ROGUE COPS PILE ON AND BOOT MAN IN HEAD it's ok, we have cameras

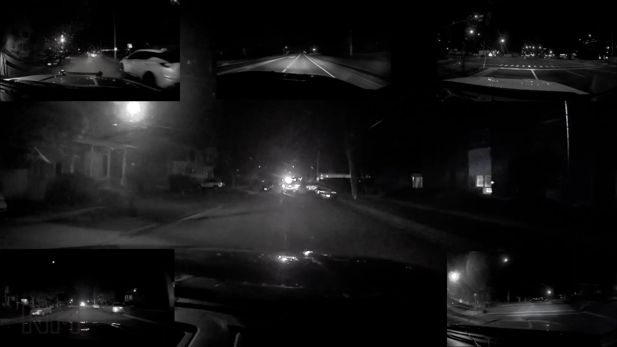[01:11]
This video has a high-speed police chase and crash, rogue cops putting the public in danger, corrupt government pretending to be press, sheriff's deputies lying to the public, sheriff deputies lying to each other, the city of Aurora unlawfully hiding police activities in public, a dozen cops standing around with thumbs up their butts and calling it an investigation, officers manipulating body cam and dash cam footage. Honestly, I don't know where they find the time.
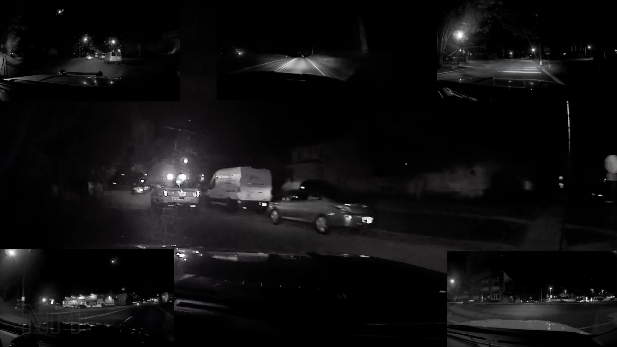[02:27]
Now, the way that they painted this picture didn't add up. Something wasn't right, so I started reading closer. So then I sent in a couple FOIA requests, one to Kane County and one to Aurora.
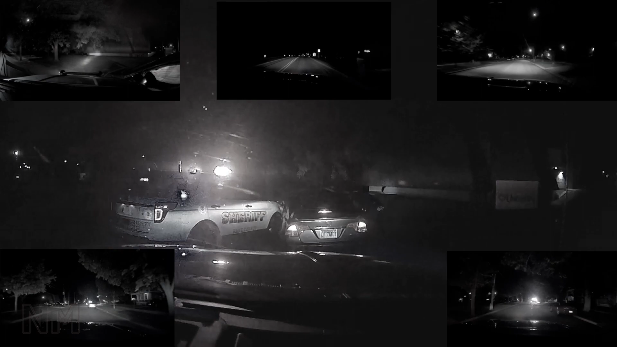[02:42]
I requested all the body cam footage and dash cam footage from both departments and copies of all police reports. Now, what caught my attention was, in their little story online, the sheriff's department claims that a deputy was traveling in the opposite direction of a car that was going over 90 miles an hour,
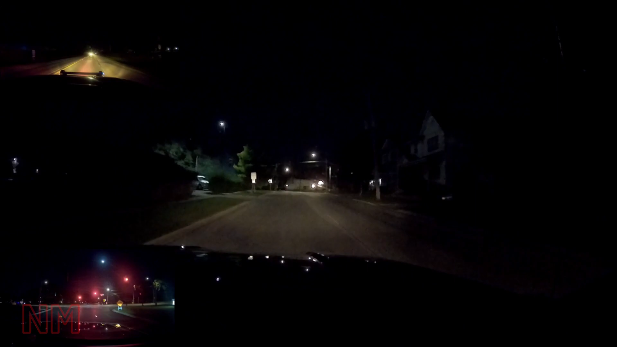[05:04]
There is no footage of the alleged traffic infraction because the deputy did not turn on his camera within 30 seconds.
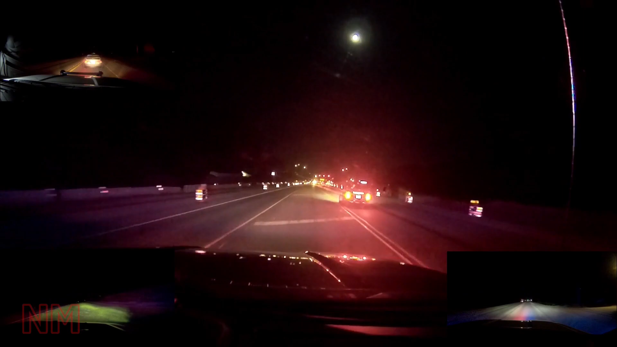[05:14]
This chase started around 1:30 in the morning, and it's a pretty low populated area, a little bit west of the city of Aurora, and there's a lot of farm fields around here. Now about 8 minutes into this chase, Rajkowski goes on the radio and asks for permission to use deadly force.
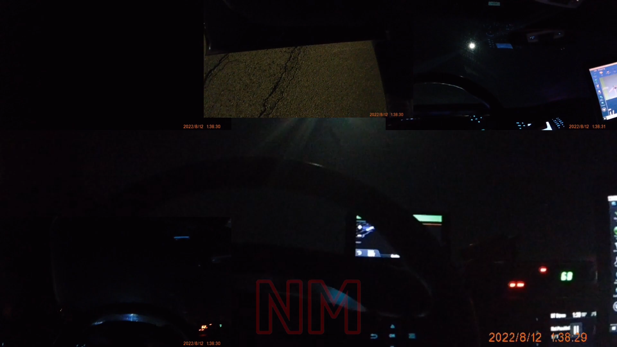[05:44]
These deputies claimed that the driver was swerving out of his way and trying to go head on with the other deputies, or even trying to hit them as they stood on the side of the road.